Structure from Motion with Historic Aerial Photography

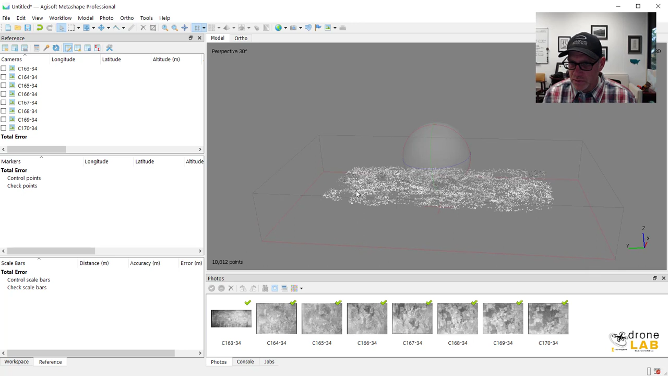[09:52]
And that actually looks pretty good. I don't have a lot of really oddball points that I need to deal with. So that looks pretty happy. Notice here at the bottom we have not quite 11,000 of these points in our sparse cloud. If you've worked with drone imagery a lot that may seem almost like an alarmingly low number of points for a sparse cloud but given the images that we're dealing with it's actually pretty good. So the next thing that we need to do and we could go ahead and build a dense cloud here.
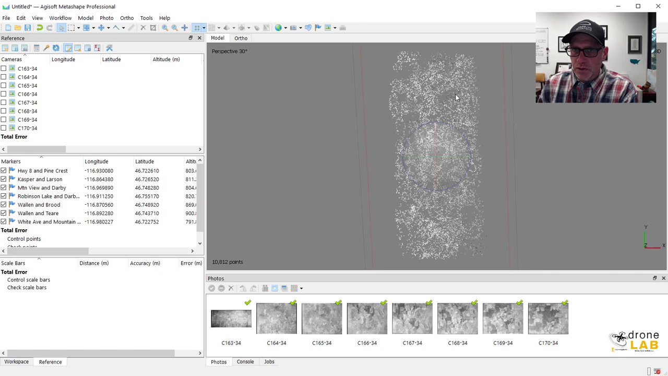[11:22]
your markers would show up here on your sparse cloud in their approximate locations. But they can't do that because we don't have any coordinate information assigned here.
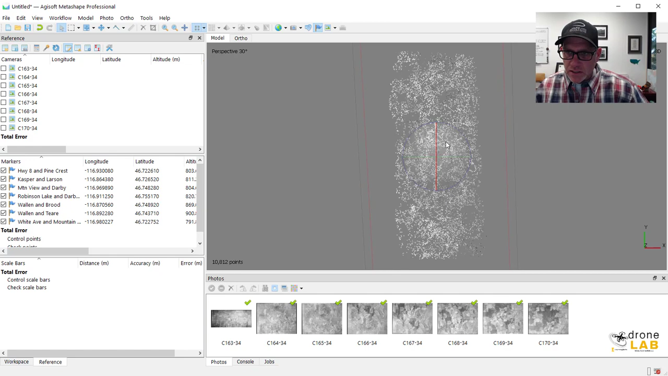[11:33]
So we're going to have to go into our individual photos and sort of find these ground control points and
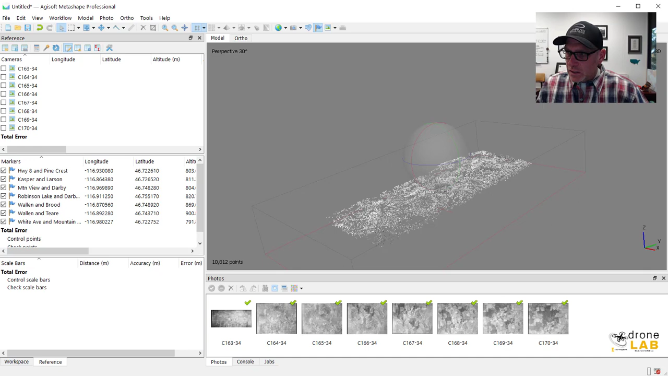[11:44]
reference them that way. So I'll show you what I mean. So I'm going to open up this photo here.
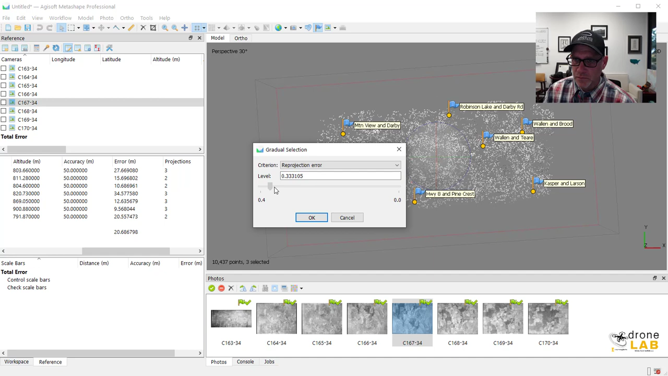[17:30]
Re-optimize that. You know, maybe come back in here and remove just a handful more.
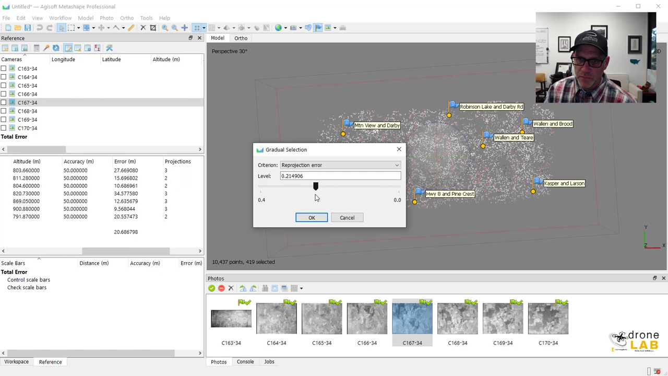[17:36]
But I don't want to go too far because it's going to compromise our ability to actually use the model.
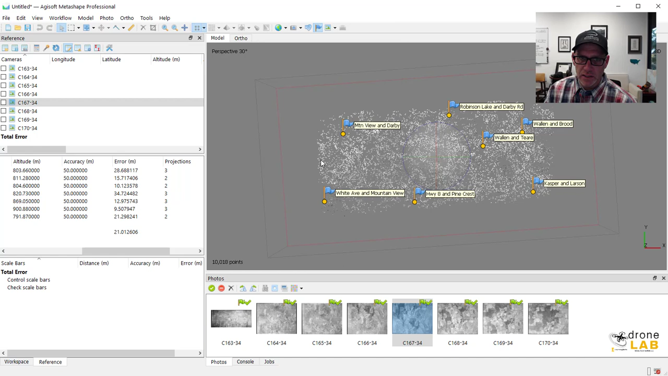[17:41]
So you can play around with that a little bit. Again, light touch is what you really want. Okay. So from here, now we're ready.
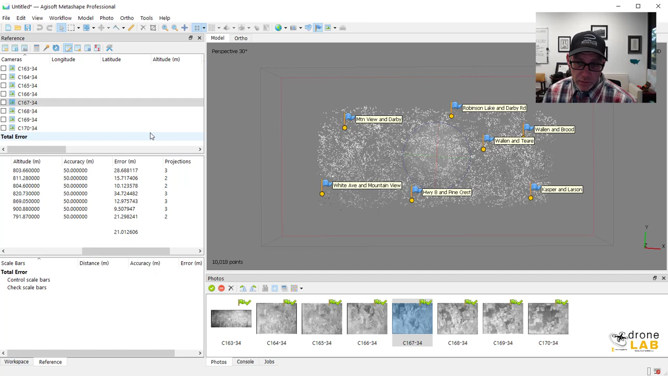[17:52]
We could actually build our other products. So we can come back over and build a dense cloud. Medium quality is really all that's necessary with this dense cloud. We're going to not actually analyze the cloud itself. We're just going to be using it as a sort of a basis for creating our DEM and then our orthomosaic.
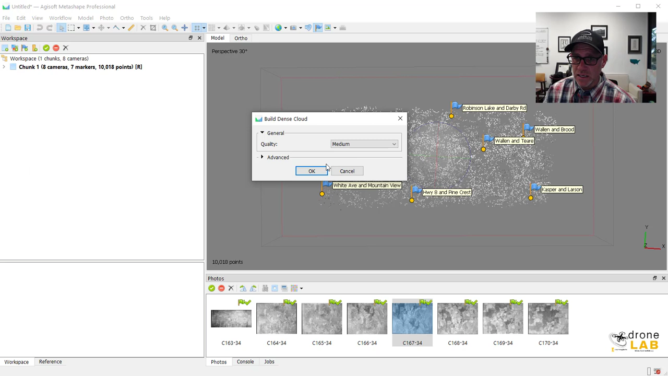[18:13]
So this should go pretty quick as well.
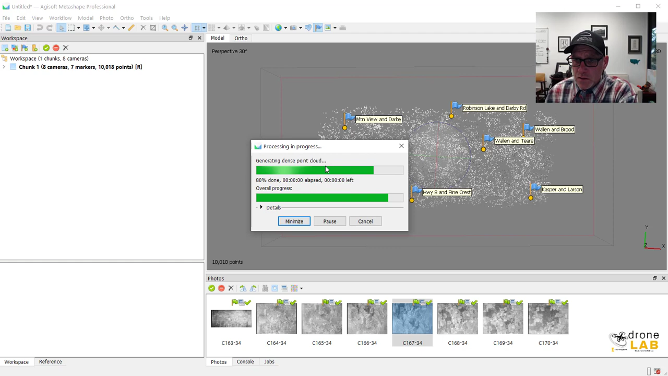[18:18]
And there we go. There's a dense cloud. There's a dense point cloud from 1934. Like how cool is that?
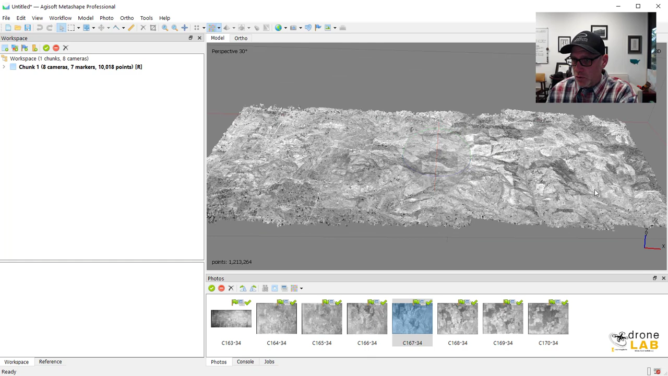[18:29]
So we can start to see the topography for that area. Okay.
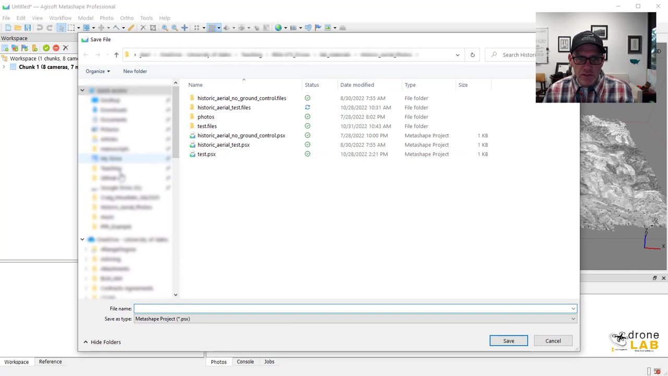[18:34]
At this point, it needs me to save the model or save the project.
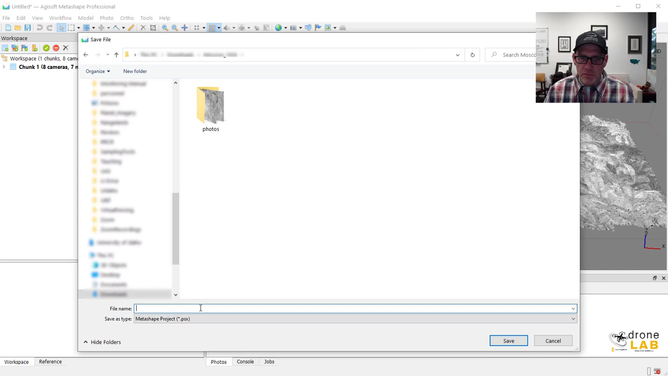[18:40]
Let's call it Moscow 1934. And then we can go ahead and build our DEM.
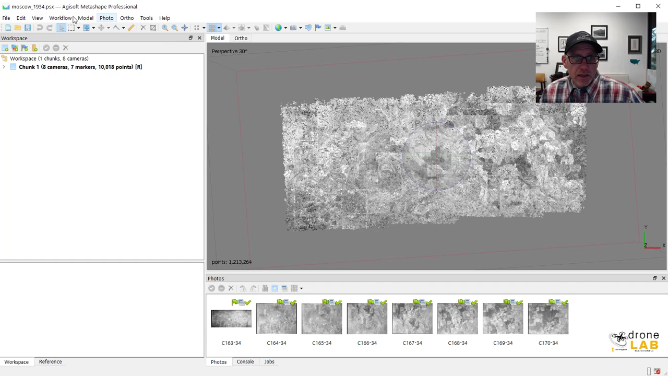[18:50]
So remember, once you get to the point of building DEMs, it's best to shift it over into a projected coordinate system. It makes measurements easier. And especially if we're going to be dumping this out of Metashape into another GIS product, it's best to be working in a projected coordinate system.
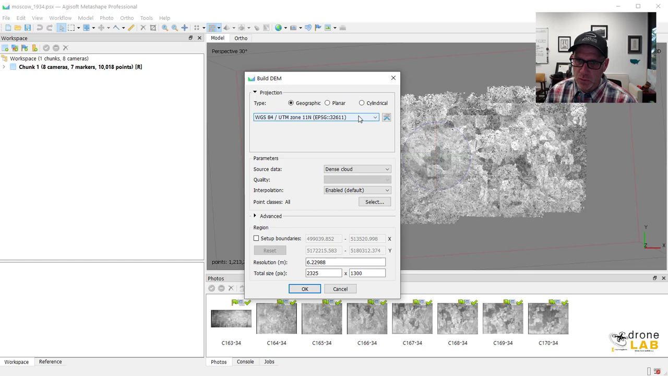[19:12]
The rest of these things we can leave as defaults. And let's take a look at that model. There you go. That's pretty cool, right?